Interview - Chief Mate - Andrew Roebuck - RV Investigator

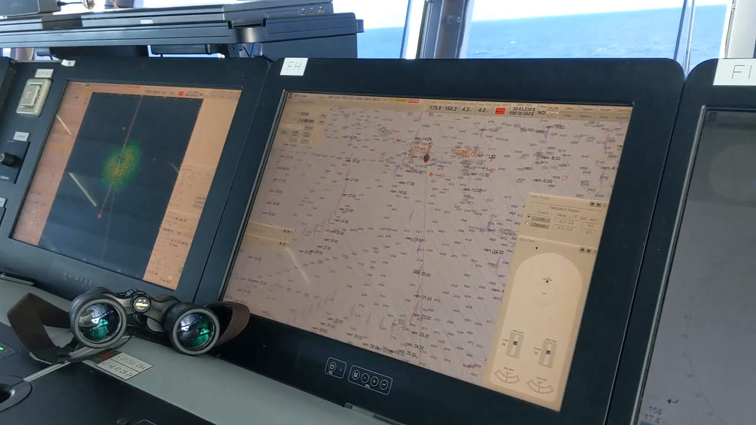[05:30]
So that's a way of monitoring the ship's position at all times
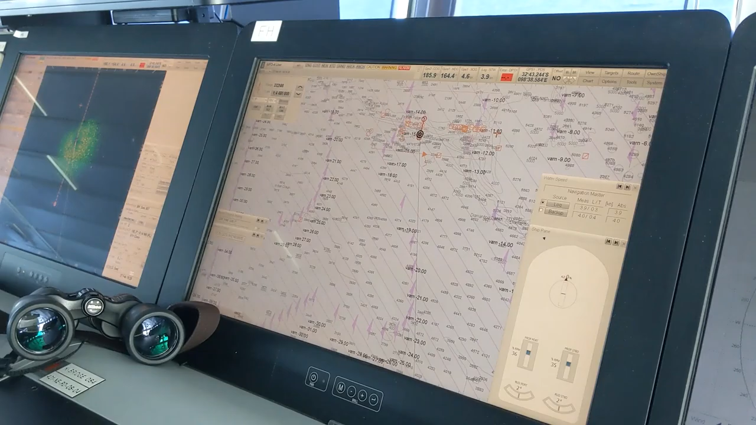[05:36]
and we also have radar here which
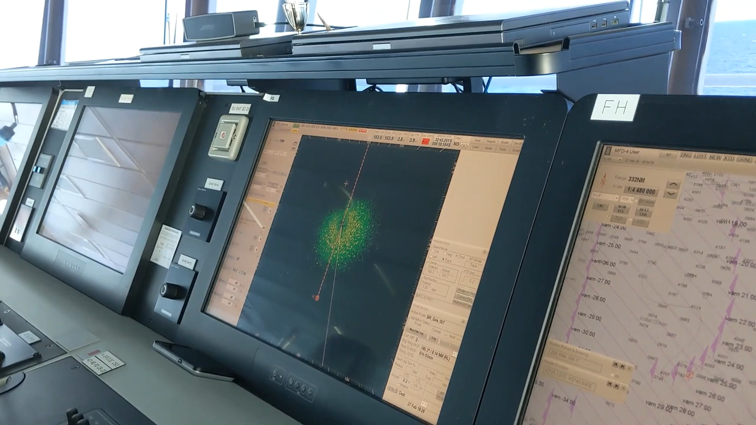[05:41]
is used for the detecting other vessels and or when we're down south we use it for ice detection as well.